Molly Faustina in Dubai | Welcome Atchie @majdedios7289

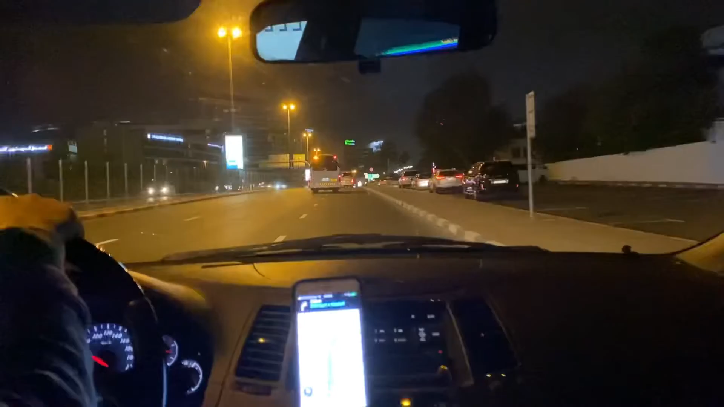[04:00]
Ayan, Millennium Airport Hotel. Pero parang hindi sa amin ito Millennium Airport. Ito lang, move and pick. Ayan, hospital. Dami na rin hotel dito. In 200 meters, keep right.
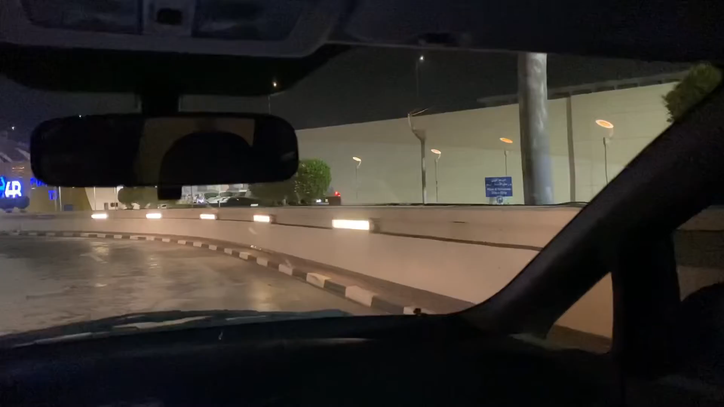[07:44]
Dito ang mga parking. Lapit tayo sa may arrival. Keep right. So, dito tayo sa Terminal 3.
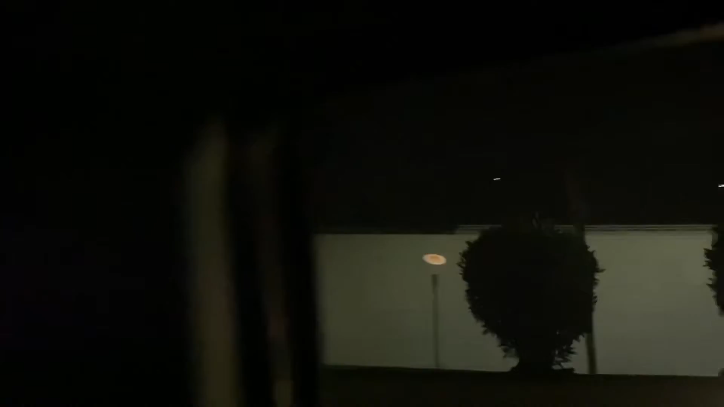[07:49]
Ayun na po. Emirates. Yan.
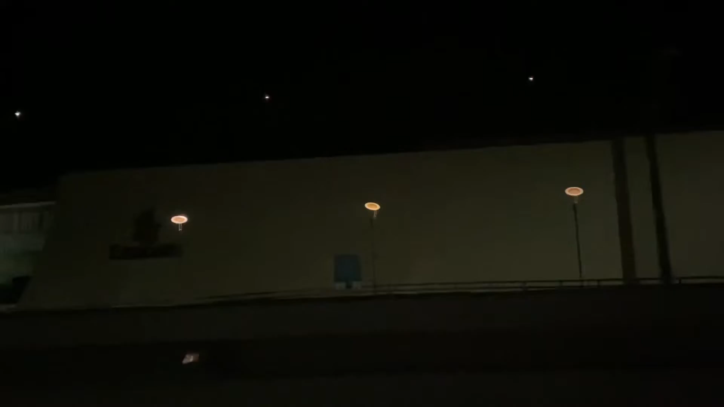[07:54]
Hindi siya masyado makita si Emirates. Medyo gabi kasi ang Molly House. 800 meters. Keep left. Oh my gosh.
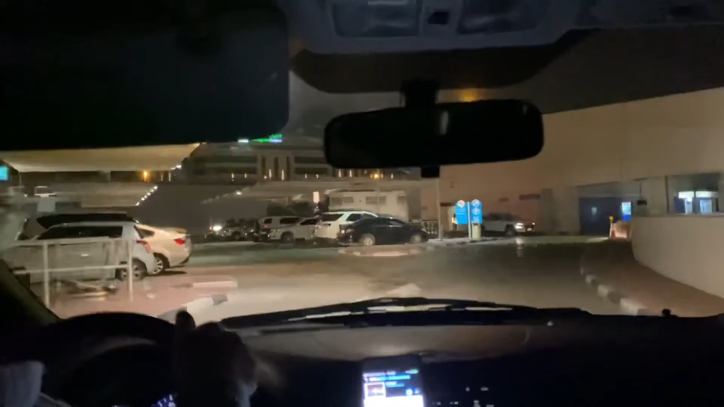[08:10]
My gosh. Oh my gosh. Pwede na siya dito, no? No left turn. Oh, dito na. Malapit na rin. Ayun, dito.